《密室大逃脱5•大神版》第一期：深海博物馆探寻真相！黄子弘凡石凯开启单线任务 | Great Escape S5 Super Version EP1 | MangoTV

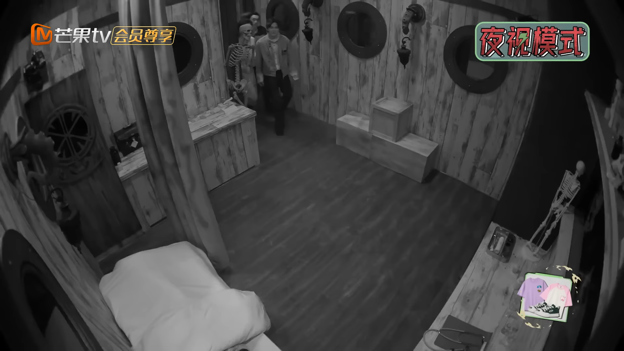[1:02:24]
在哪儿了？柜子在哪儿了？ 在这儿。柜子在哪儿？躲柜子里，这儿。 这是个床，朋友们。